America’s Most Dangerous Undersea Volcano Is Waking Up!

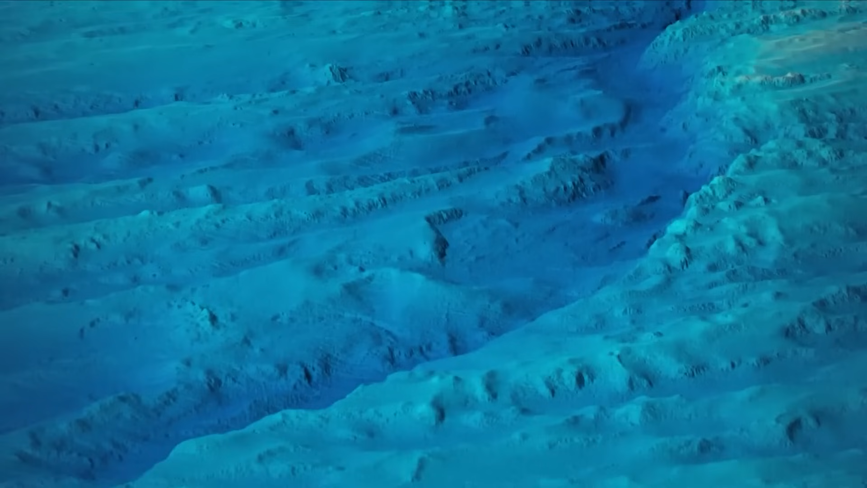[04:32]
where visibility is impossible and inference becomes the only tool.